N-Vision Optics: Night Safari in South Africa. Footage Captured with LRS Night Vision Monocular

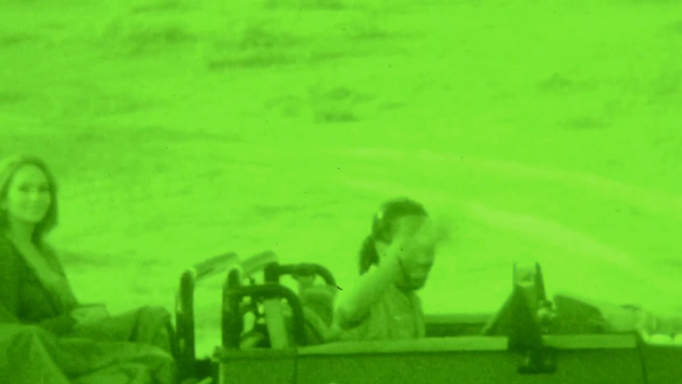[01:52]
There's Cleo, waving cat, Mac. There's Mark right there. There's Mark. That's so awesome.
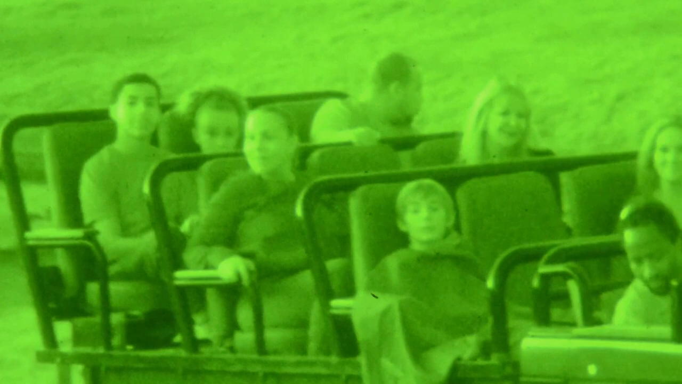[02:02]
It is unreal. It's so much better than the footage you once had. I want them to pull up here for a second so they can look through it.